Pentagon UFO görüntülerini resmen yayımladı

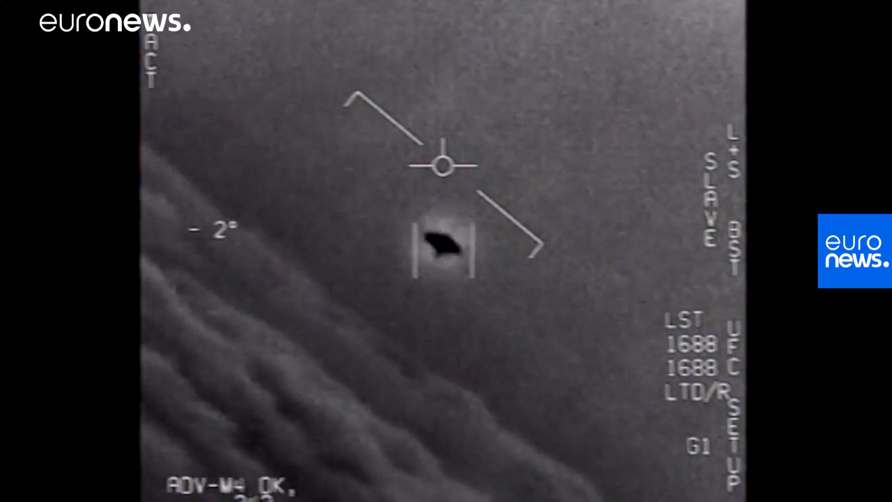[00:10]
My gosh! We're all going against the wind. The wind's 120 knots far west. Look at that thing, dude! That's not our LNS though, is it?
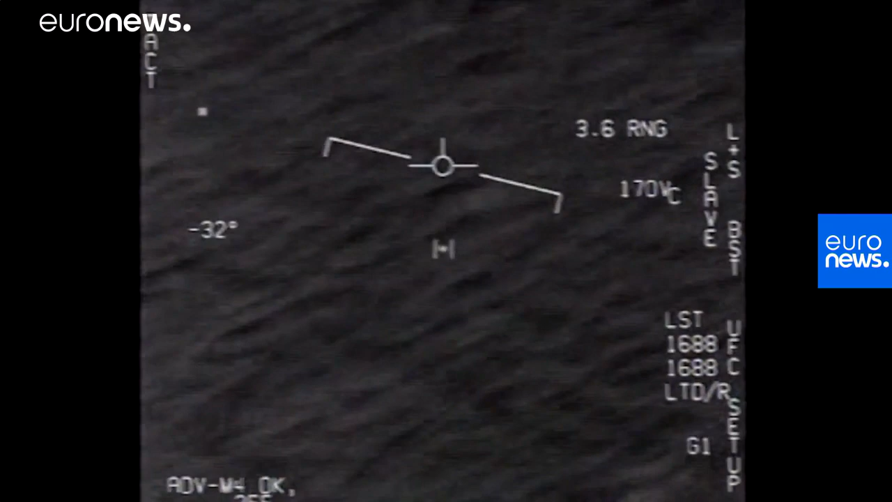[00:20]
It's not our LNS, dude. Look at that thing! It's rotating.
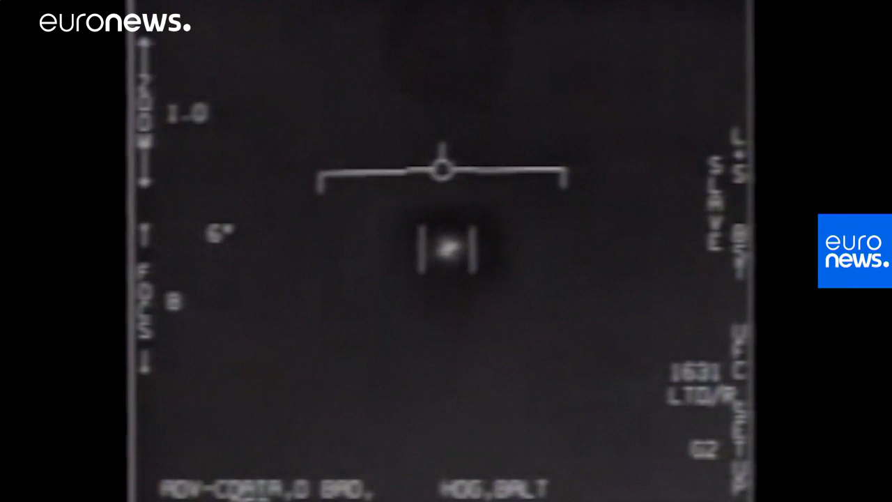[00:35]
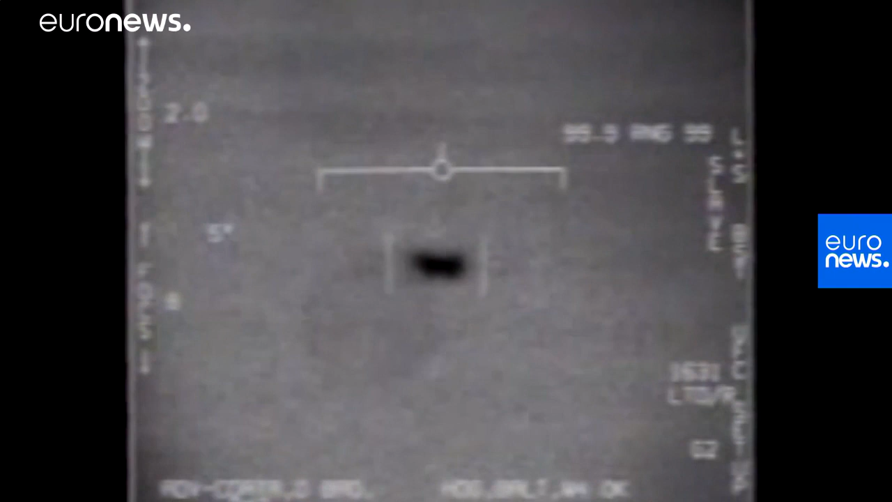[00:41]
We got him! Woohoo! Woohoo! Roger, there's control shooting. Woohoo! Can you box moving target?
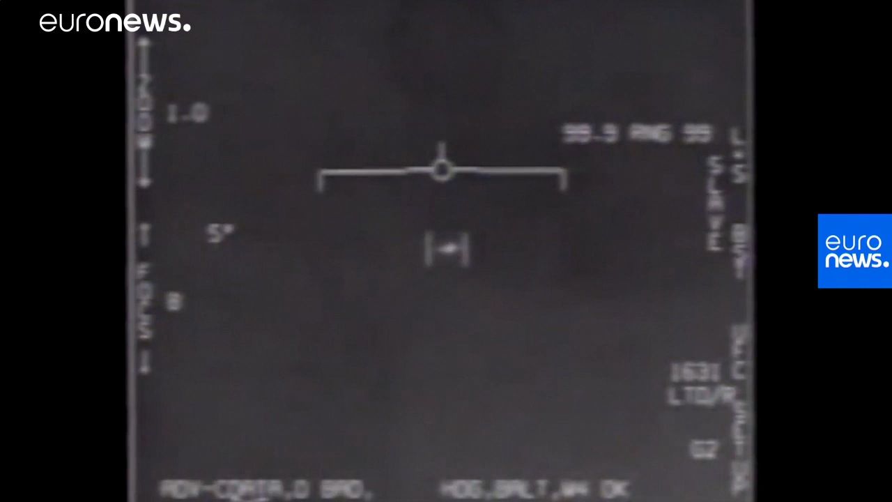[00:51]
No, I took an auto charge. Oh, okay.